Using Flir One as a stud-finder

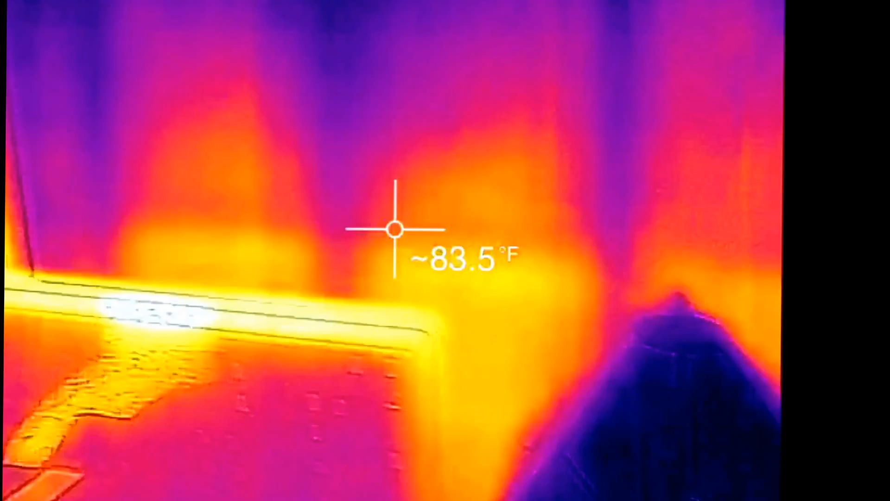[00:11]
On screen: spot 83.5°F
and it occurred to me that in order to find the studs I can use my handy for one here so what I'm going to do obviously this is a stud so I can take my pencil oops and I can mark right in the middle of that come over here here's the next stud
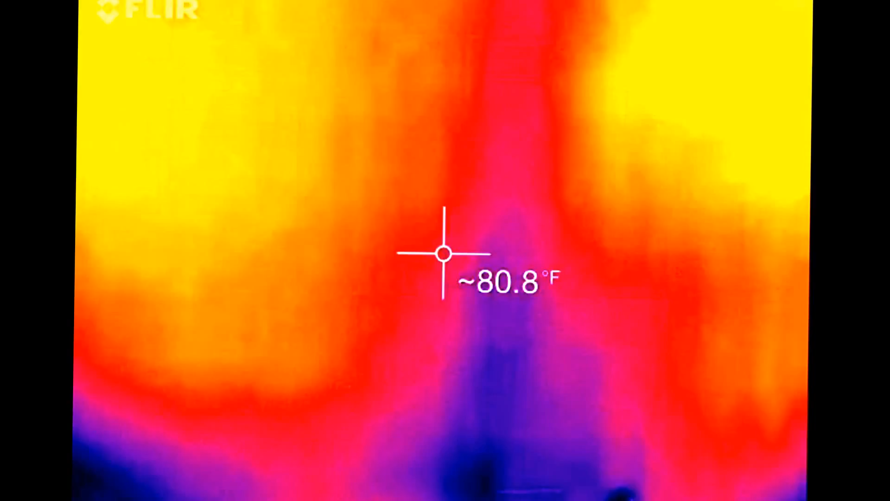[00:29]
On screen: spot 80.8°F
and I got my pencil let's find it okay that looks like the middle right about there and
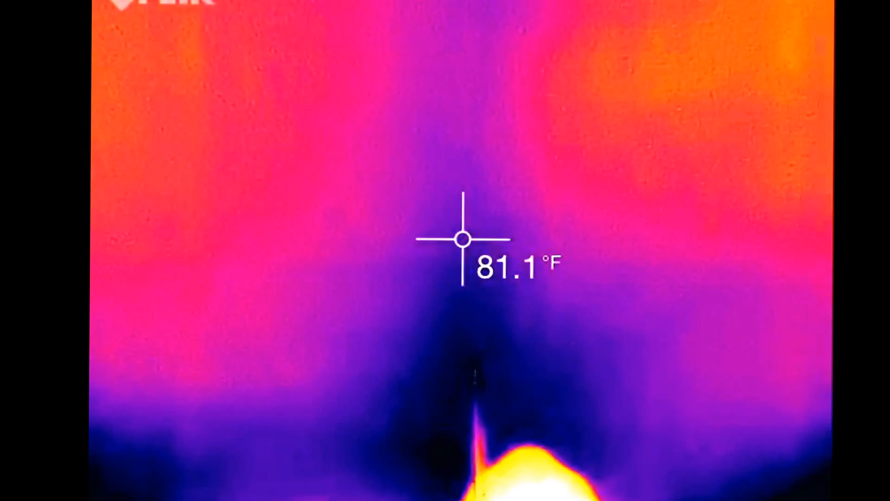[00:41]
On screen: spot 81.1°F
mark there come over to the next one got my pencil
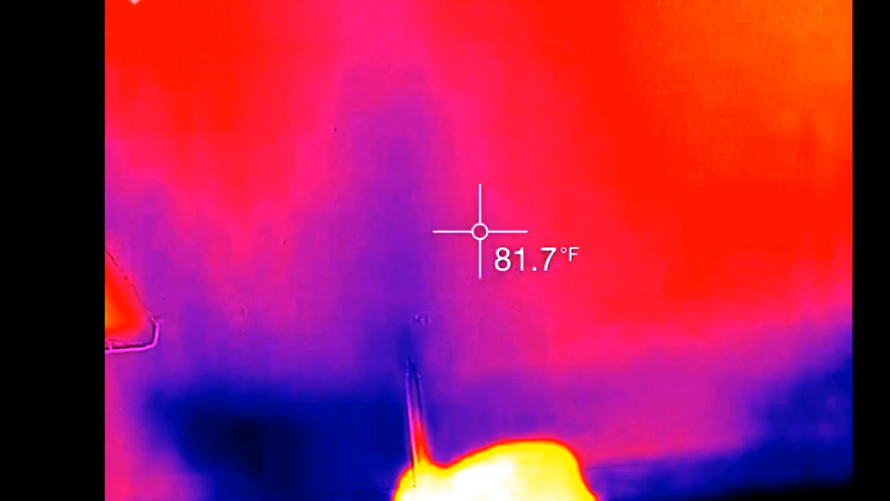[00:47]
On screen: spot 81.7°F
mark it right about here and I
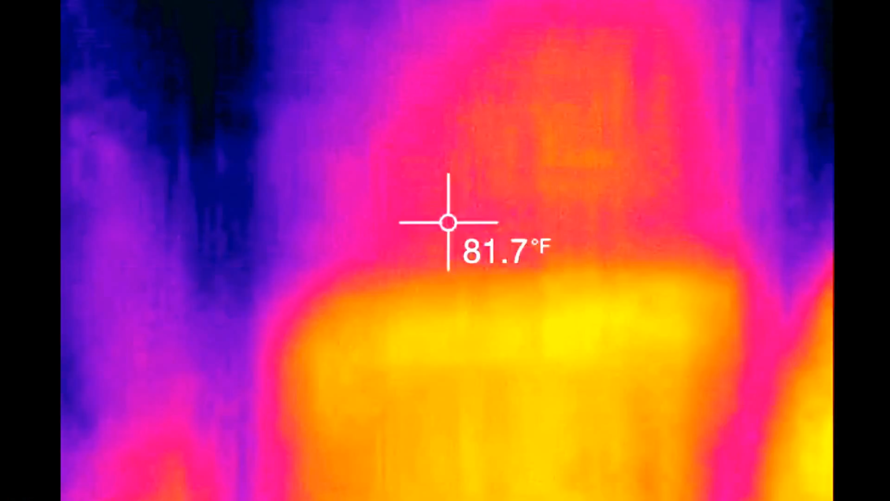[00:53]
On screen: spot 81.7°F
know for a fact that those are where my studs are
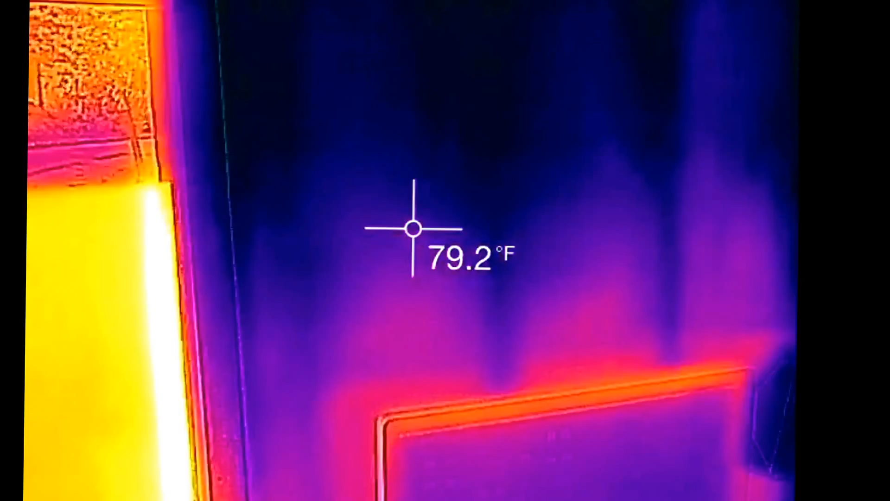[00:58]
On screen: spot 79.2°F
so there's a pretty practical use there of course you can get cheaper stud